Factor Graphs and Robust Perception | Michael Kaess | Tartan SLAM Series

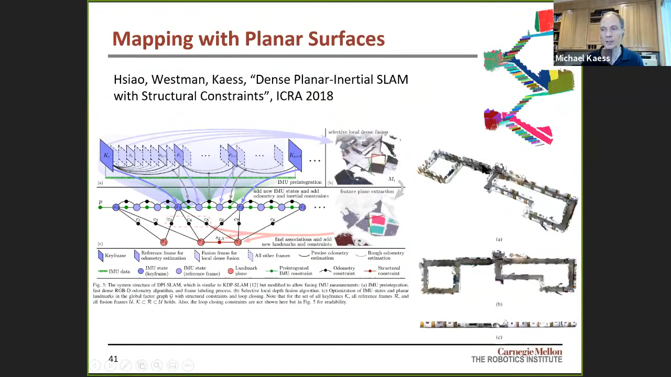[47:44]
And the problem is, it's very easy for something to go wrong, right? In this work, inertial sensor was additionally used. We used structural constraints, and we can create these maps. If you move carefully, if you know how to move the sensors through the building, you get pretty good maps. If you're less careful, if you move quickly or so, then you end up with maps like shown on the right here. Again, the same problem is single. We just take the best solution locally. And at the end, we have something that's useless. If we take multiple hypotheses into account, we end up with this interesting map. It's actually for a couple of different maps overlaid.